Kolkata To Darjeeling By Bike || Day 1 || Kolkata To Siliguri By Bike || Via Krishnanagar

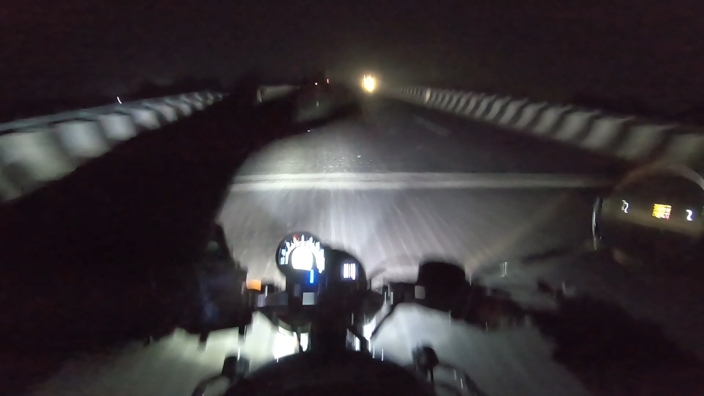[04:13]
আর মগরা পর্যন্ত যদি রোড কন্ডিশন তোমাদেরকে বলতে হয় তাহলে বলো মাখন, পুরো মাখন, দুর্দান্ত রোড কন্ডিশন। এইটা হচ্ছে মগরা ফ্লাইওভারের যাই হোক ভিউ।
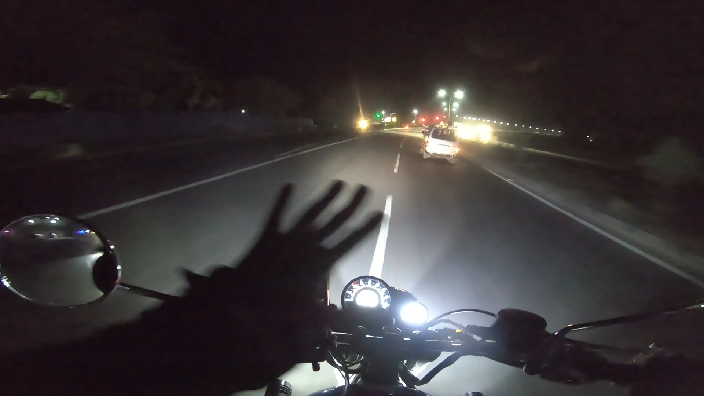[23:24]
আচ্ছা, অন্ধকার যদিও তোমরা বুঝতে পারবে না, এই রাস্তা ধরে ধরে সিধা গেলে ইসলামপুরের ভিতর দিয়ে যাওয়া যায়, আর আমরা ইসলামপুর বাইপাস নিয়ে নিলাম।
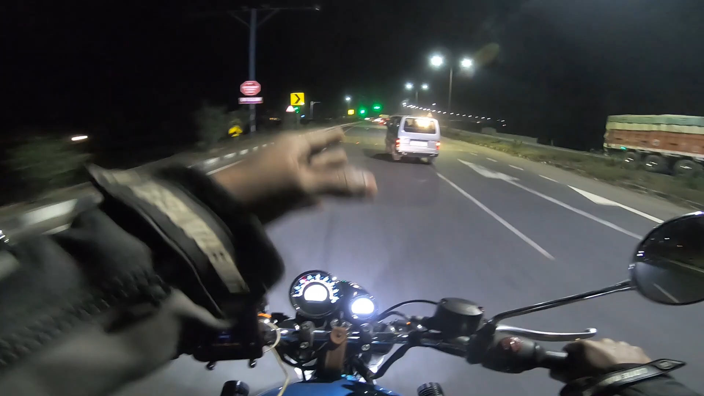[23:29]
সবার ফার্স্ট ইনফরমেশান দিয়ে দিই, কিষানগঞ্জ থেকে ইসলামপুরের রাস্তা, প্রথমের 5 কিলোমিটারের মতন রাস্তা বিভৎস খারাপ,